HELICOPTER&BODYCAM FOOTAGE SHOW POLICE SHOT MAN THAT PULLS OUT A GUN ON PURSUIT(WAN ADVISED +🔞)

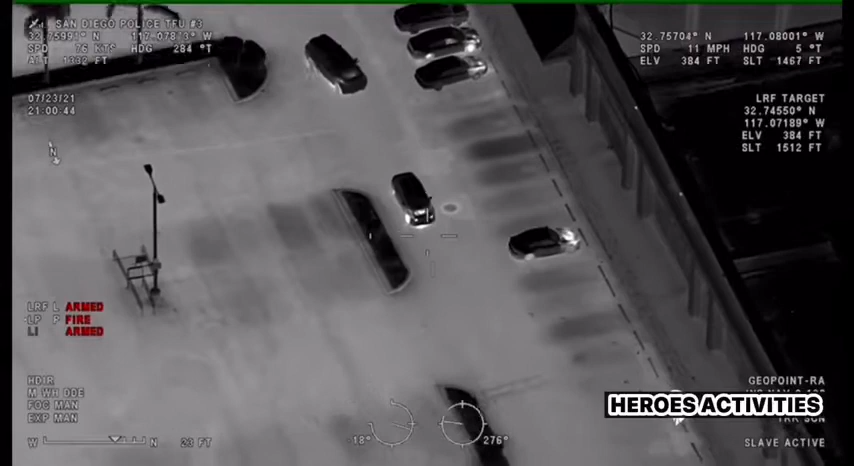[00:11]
Alright, two are out, running northbound towards towards Alcohol.
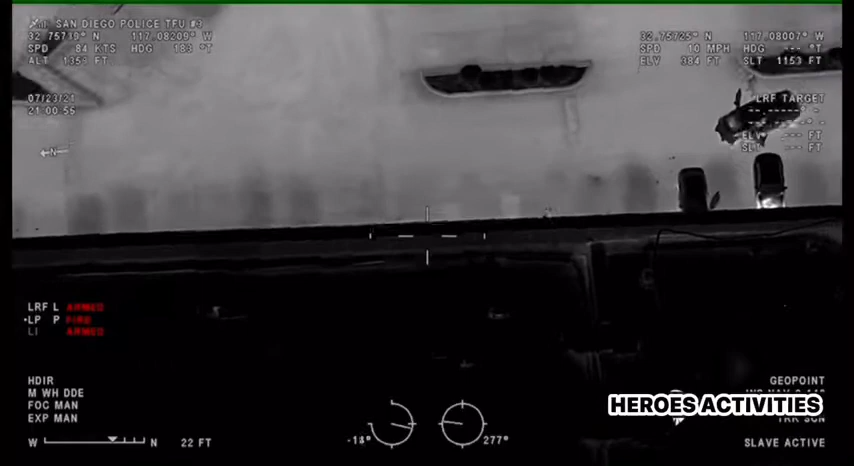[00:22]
On 54th Street. 10 for running north. Running with a 245 shooting. Running with a gun in his hand, northbound towards Alcohol. Alright, just getting Alcohol now, made a westbound turn Alcohol. Westbound on Alcohol. Still running westbound, coming up to, well, still westbound, south curve line. Shorts and a baseball hat. Still has a gun in his hand. With a gun in his hand. Officer confirming. Alright, still westbound, south curve line.
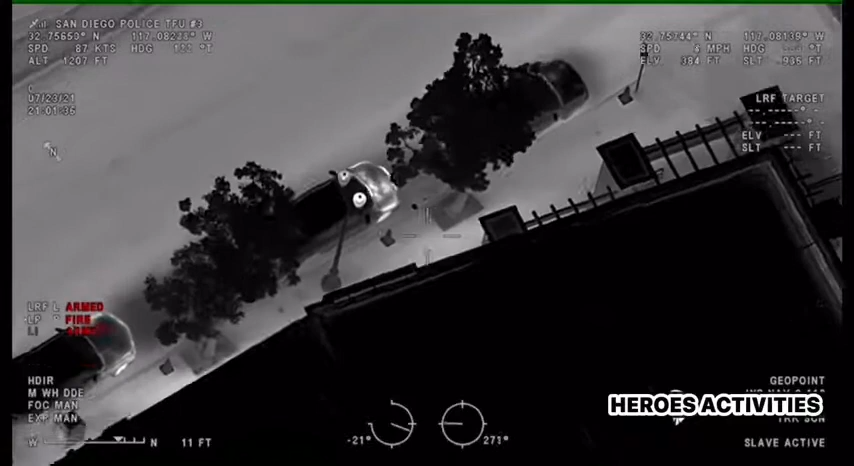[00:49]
Running across the street now, North Curve Line, Alcohol Boulevard.
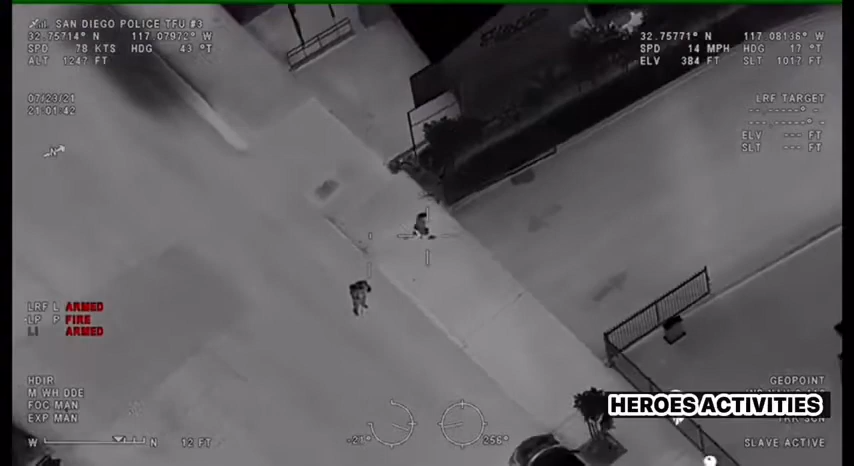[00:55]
North Curve Line, Alcohol Boulevard, fast food across line, cops in pursuit.
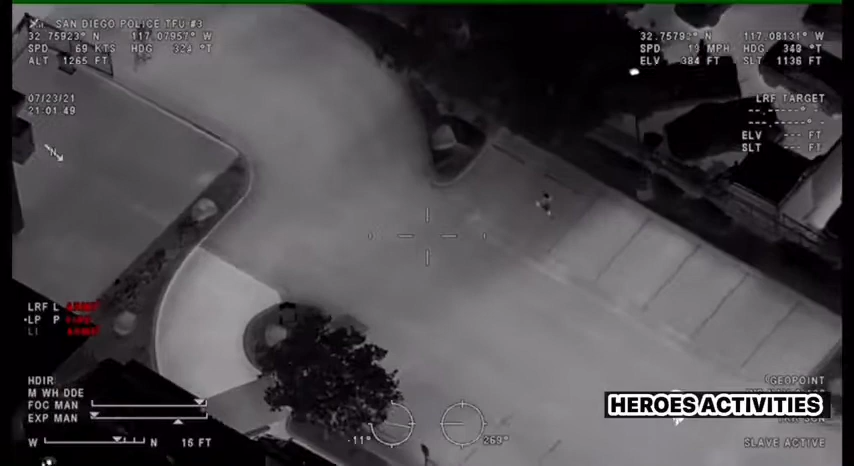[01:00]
Units are behind them, still running northbound in the parking lot for the fast food restaurant, can't get to any of it now. So here for the, northbound in the parking lot. Three units behind him, still making his way eastbound behind the business. Now on the east side of the business, wrapping back towards Alcohol Boulevard. Yeah, I'll grab it. This is the Yoshinoya. He's just running around this building here. Three officers in pursuit. West side now.
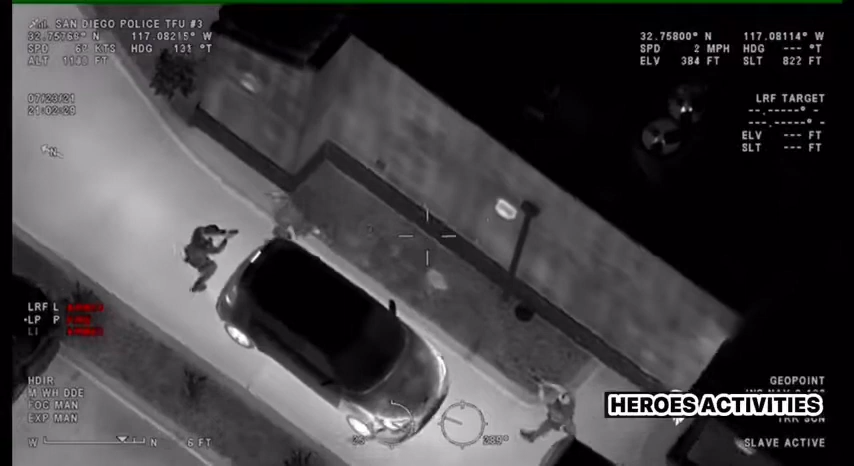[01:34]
Still running. Now we're going to be on the north side. He's given up now. Proned out on the north side of the business. Threw the gun. He threw the gun and he's shots fired. Shots fired. Shots fired. Shots fired, we're going to be on the north side of the Yoshinoya in the green belt area right behind the business. Drop the weapon!